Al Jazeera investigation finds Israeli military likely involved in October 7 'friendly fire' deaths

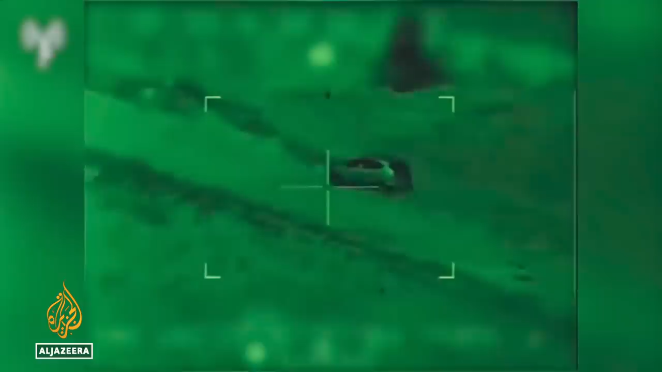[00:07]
Apache helicopter gunships fired onto cars driving towards Gaza, aware that some of them were carrying captives.
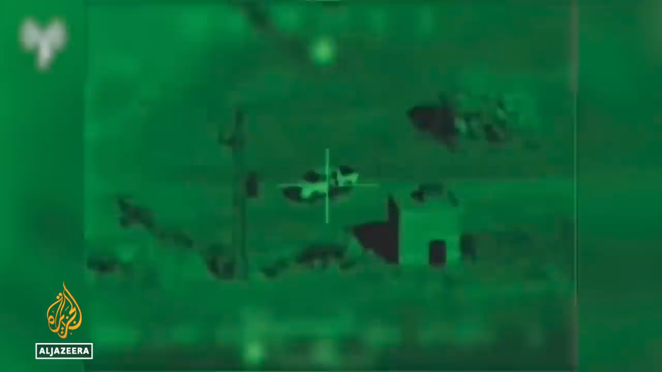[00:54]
I mean, what kind of a way is that to fight a modern war? At least 70 vehicles were hit by attack helicopters.
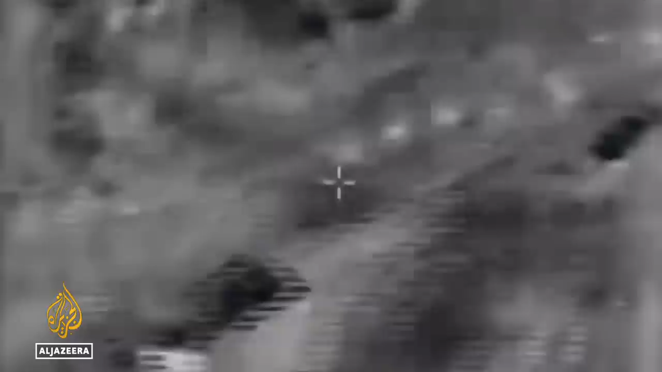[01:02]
To me, it's inexcusable for a helicopter or any weapons system to be engaging any target if you don't know what that target is.